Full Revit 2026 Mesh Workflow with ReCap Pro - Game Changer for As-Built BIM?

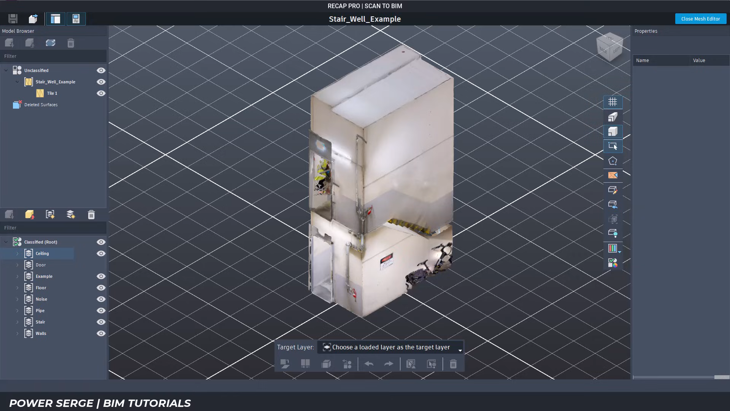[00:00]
in this video we're going to look at the new scan to mesh workflow using recap pro 26 and the new recap plugin for revit according
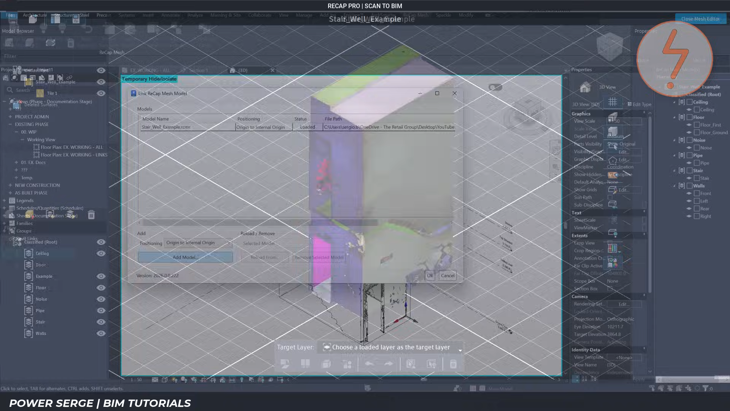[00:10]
to autodesk this plugin improves the scan to bin process by making it easier to bring mesh data directly into revit so let's
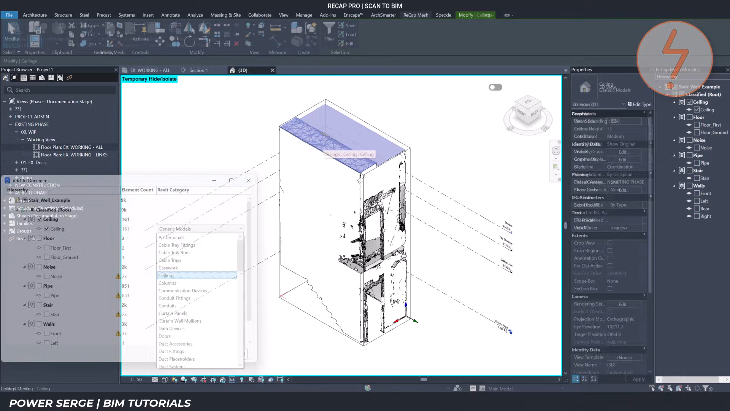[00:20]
check it out first a quick note if you install recap pro 26 the plugin will automatically be added to revit
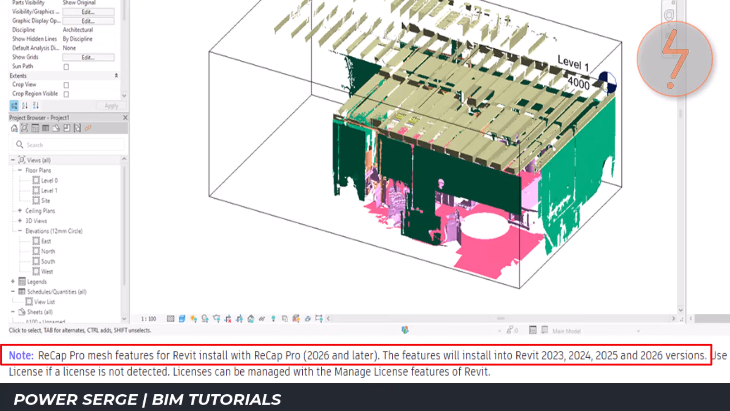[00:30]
even if revit was already installed you don't have to do anything extra
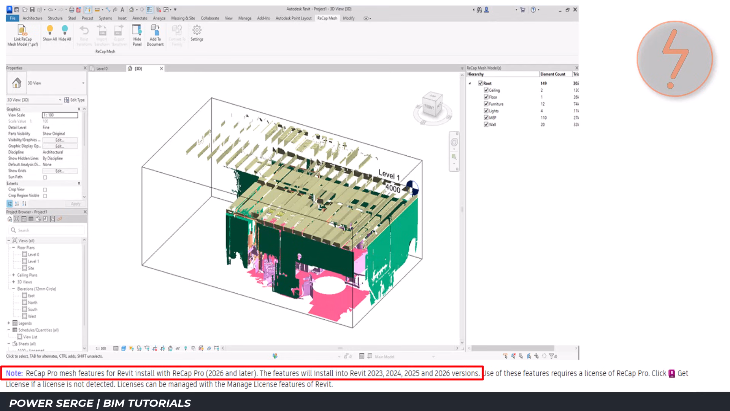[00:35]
now let's start the mesh process in recap you'll notice a new option in the menu on the left called scan to mesh hover over it and you'll get two choices cloud
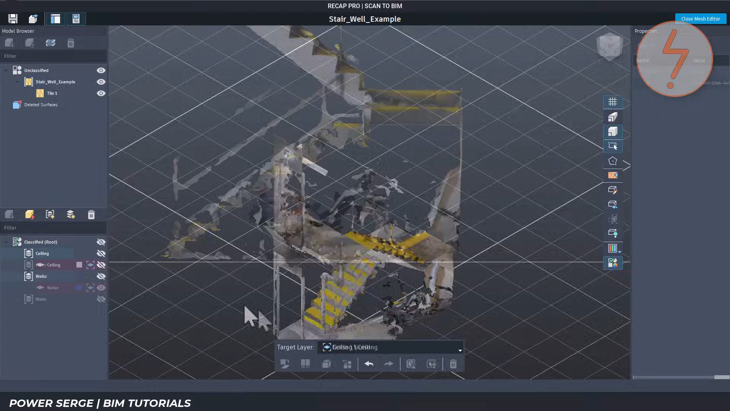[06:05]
the lasso tool is great for selecting around irregular shapes or curved surfaces click freely around the area that you want and recap will pick up all the mesh faces within that boundary this
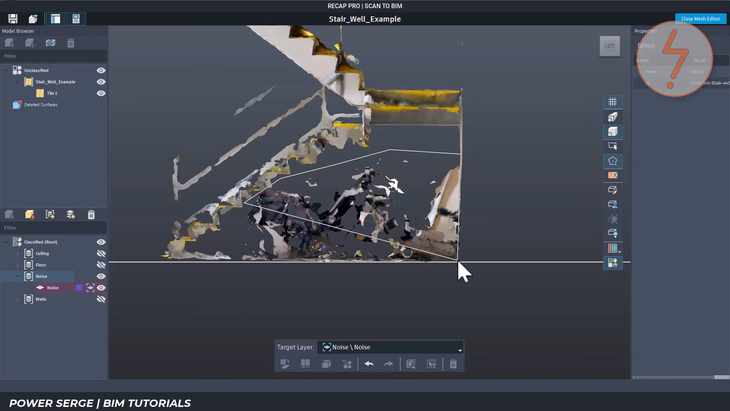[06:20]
is especially useful when you're classifying complex areas like under stairwells or angled soffits features where rectangle selection won't
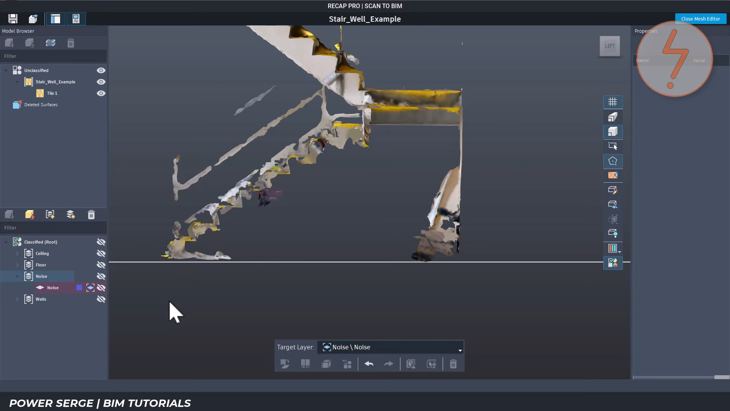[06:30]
give you clean results once you're finished you're ready to export so in the top left hand corner click save and to the right of that click the export button